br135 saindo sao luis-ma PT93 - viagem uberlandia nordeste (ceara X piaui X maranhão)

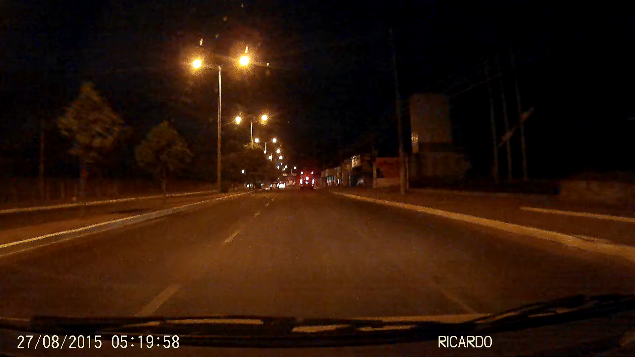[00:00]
Prepare-se para fazer uma curva alérea esquerda, a 300 metros, para a Avenida Guajajaras. A 100 metros, faça uma curva alérea esquerda para a Avenida Guajajaras.
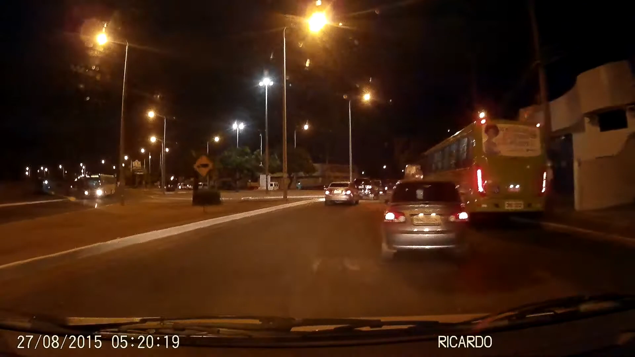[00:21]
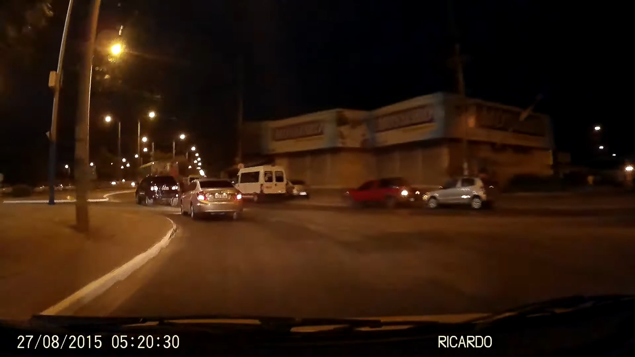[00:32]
Prepare a primeira saída para a BR-135. Depois de 180 metros, se vê em frente. Aqui é o ponto? Não, não. Aqui quando a gente está pegando a BR-135. Se vê em frente.